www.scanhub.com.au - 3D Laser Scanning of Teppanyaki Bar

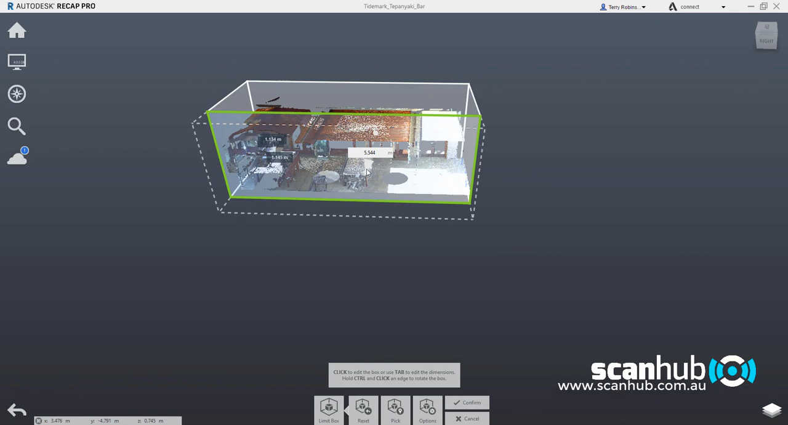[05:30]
we can cut through and we can look at the detail from a completely other angle.
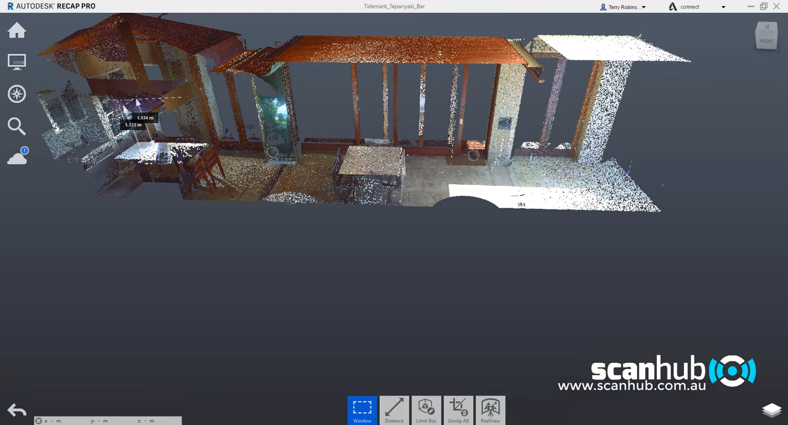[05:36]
And you'll see here that if we zoom in here,
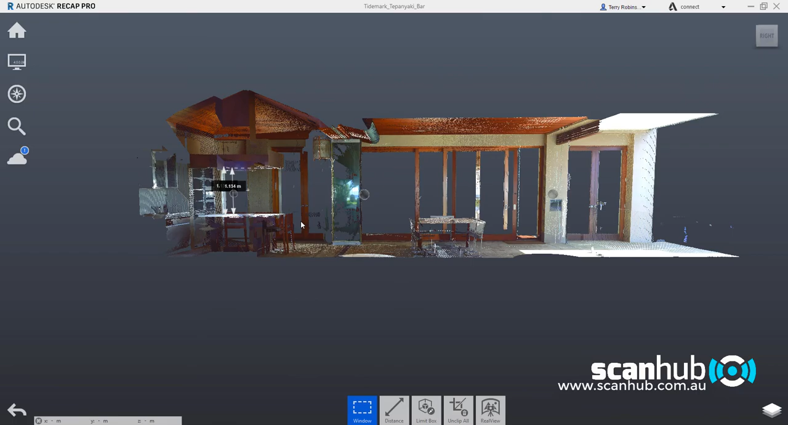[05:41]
we have our measurements still visible.
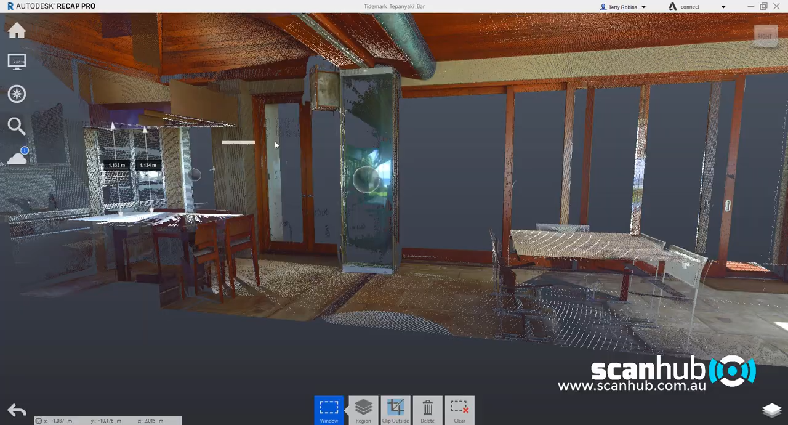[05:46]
And as you can see here,
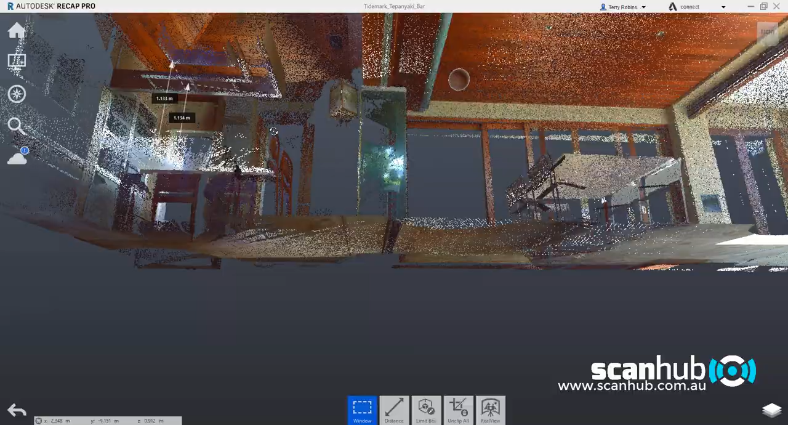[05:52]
we can look at great detail of this little particular room.
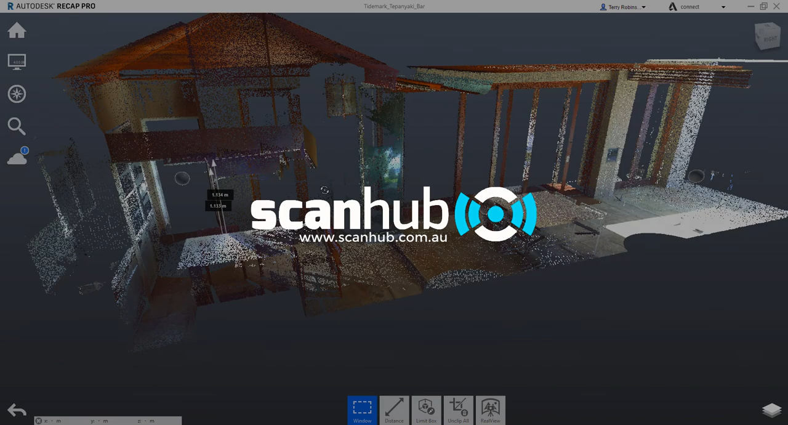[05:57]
And this was done with just three scans that took 15 minutes or 20 minutes to actually take.